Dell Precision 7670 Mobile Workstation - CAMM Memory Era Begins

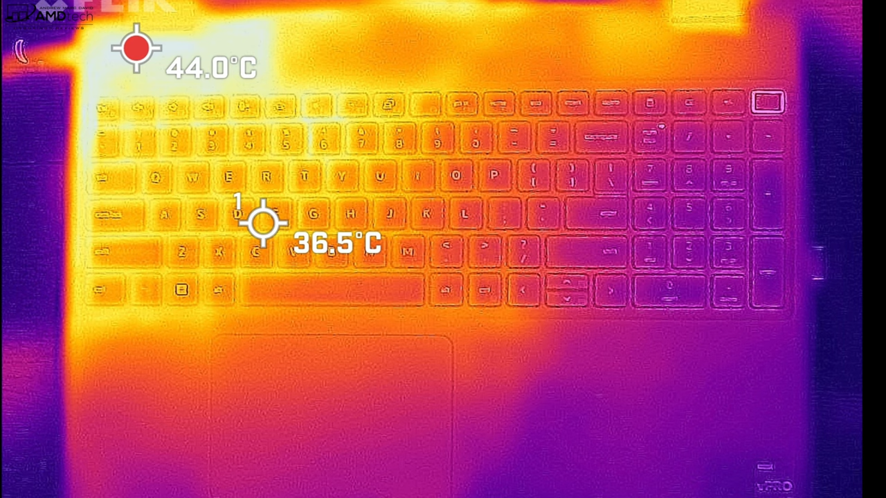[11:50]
On screen: spot 36.5°C, max 44.0°C
relatively cool there is a hot spot in the upper left-hand corner as you see here
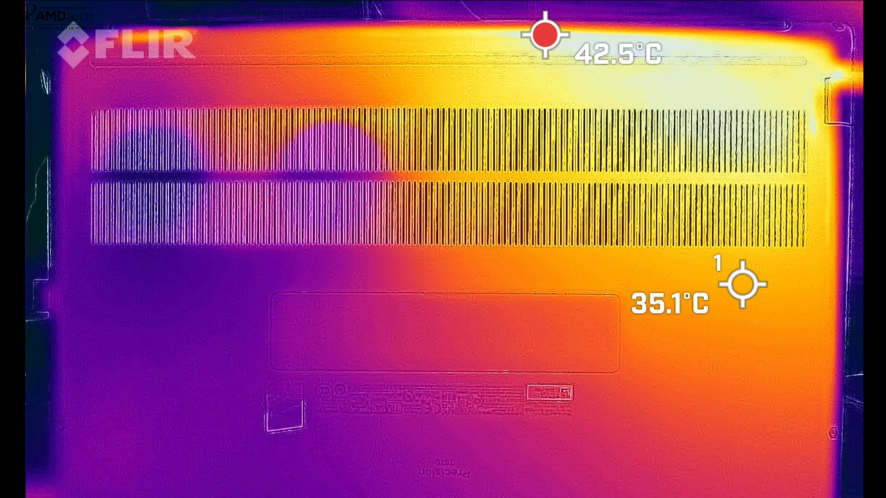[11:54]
On screen: spot 35.1°C
and there's a hot spot on the underside but for the most part remained relatively cool and when i put it under performance mode you didn't see too